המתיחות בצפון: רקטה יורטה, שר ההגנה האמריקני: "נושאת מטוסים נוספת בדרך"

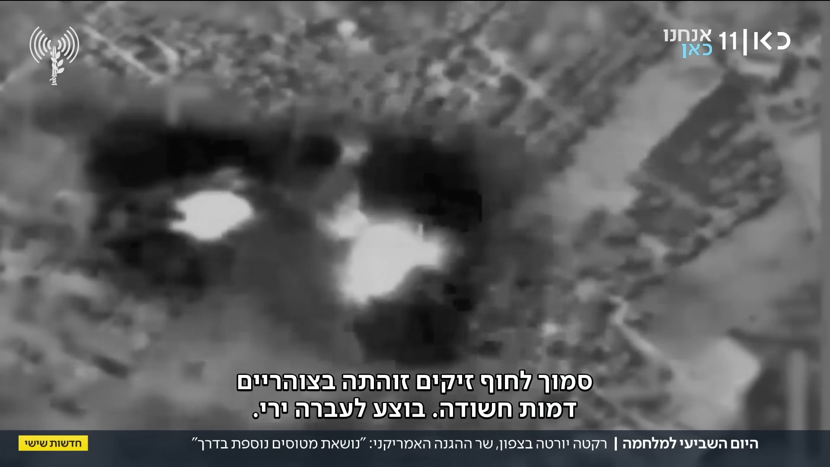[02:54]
זו עתה בצהריים דמות חשודה בוצה לעברה ירי, התברר שמדובר במחבל שנוטרל,